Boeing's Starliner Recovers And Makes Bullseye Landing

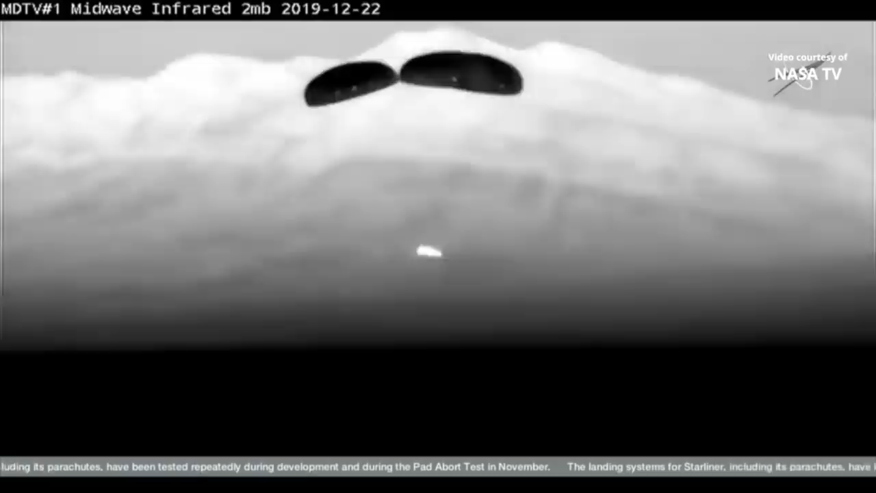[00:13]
bringing to an end a very, very short test mission. The original mission was going to be a couple of weeks. They had to reduce it to a couple of days.
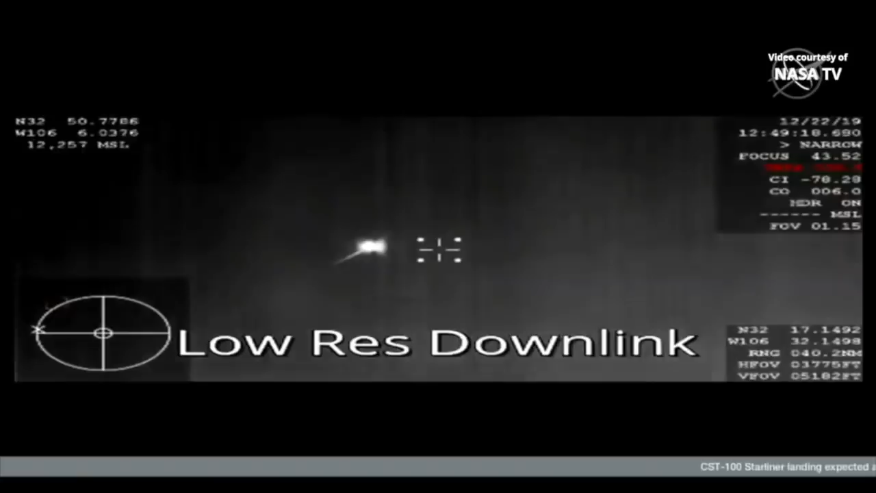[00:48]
As it slowed down through hypersonic to subsonic, it deployed the drogue shoots, deployed the main shoots, dropped off the heat shield, which, of course, would land on the desert and was recovered for analysis later.
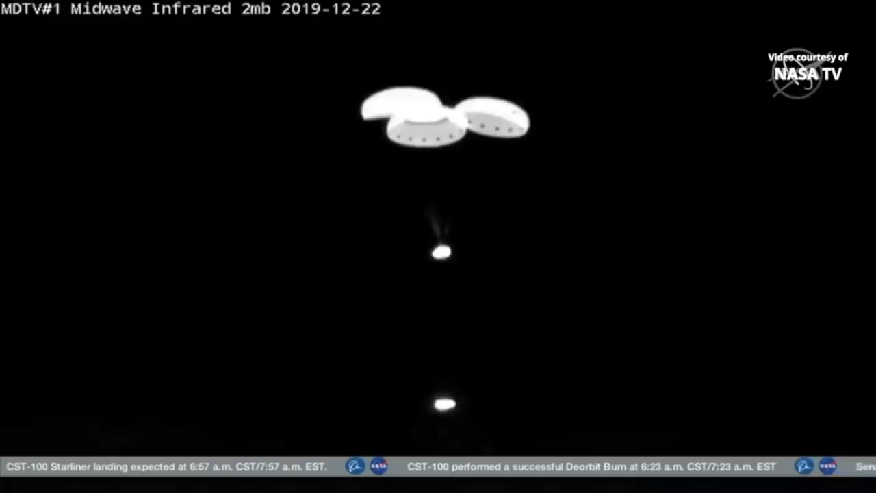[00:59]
And then, basically, sank under its main shield and landed within one kilometre off the target site,
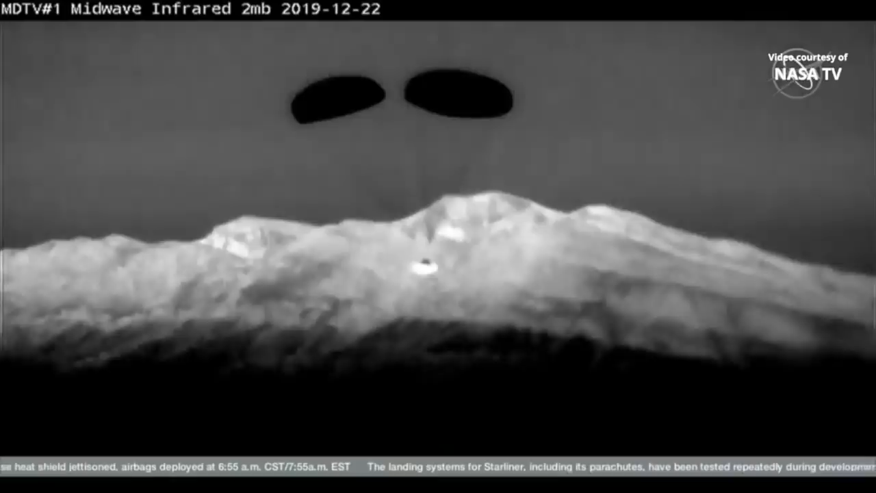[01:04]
which is pretty impressive because things under parachutes tend to go left and right as the wind blows them all over the place.
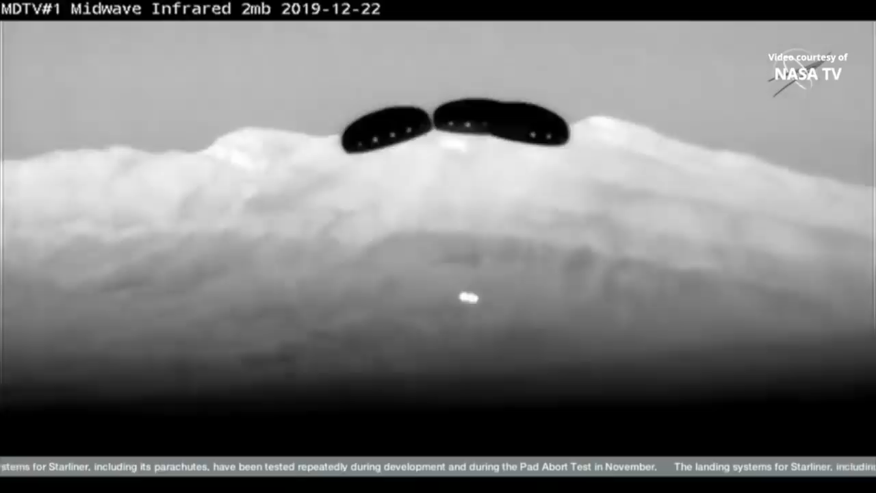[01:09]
So, getting within one kilometre off the target after a de-orbit burn is pretty impressive.